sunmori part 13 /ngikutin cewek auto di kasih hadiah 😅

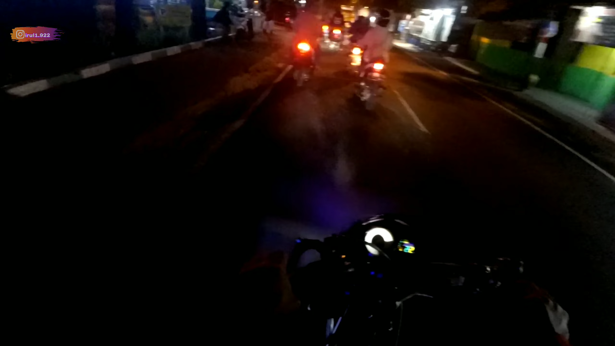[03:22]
Gila kenceng bener ya naiknya. Kita coba satu nih guys ya.